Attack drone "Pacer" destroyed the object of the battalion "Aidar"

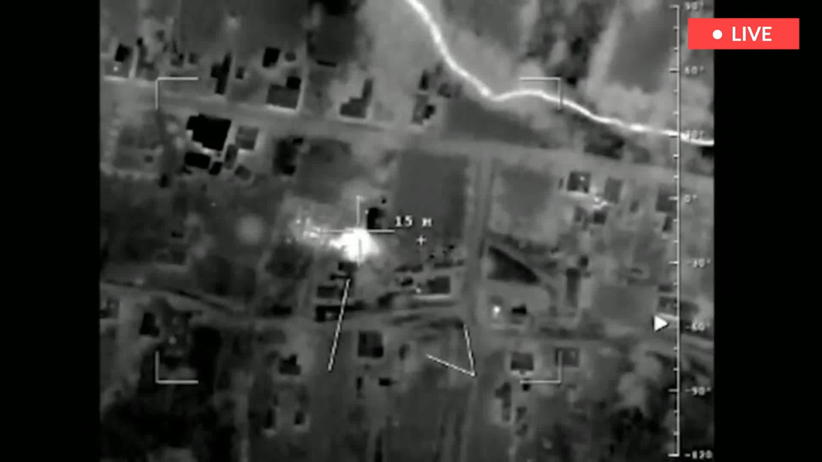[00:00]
Attack drone PASER destroyed the object of the battalion ADAR.
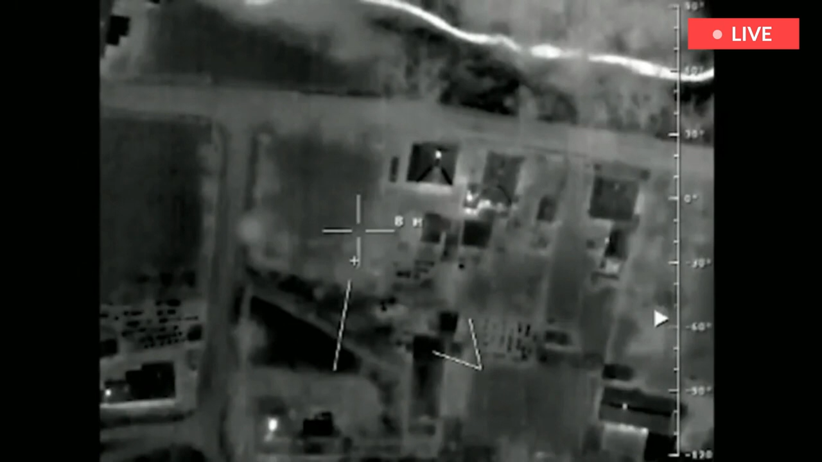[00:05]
The Russian strike drone Inohodets successfully destroyed the command and observation post of the ADAR battalion.
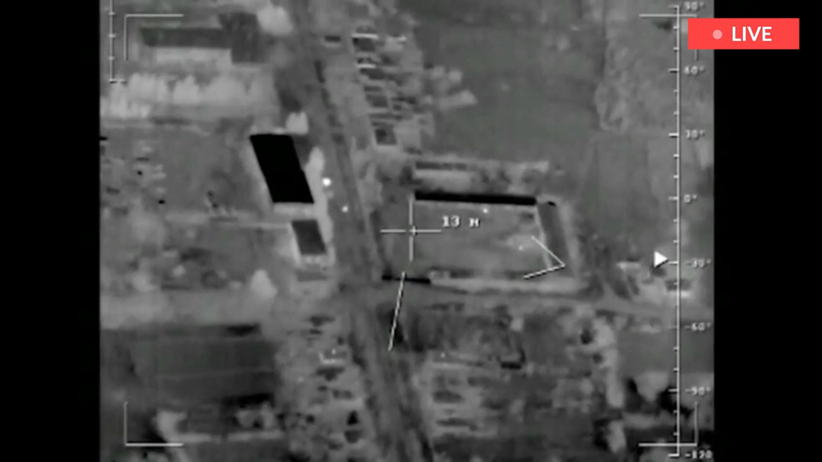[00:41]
which completely destroys the ADAR object.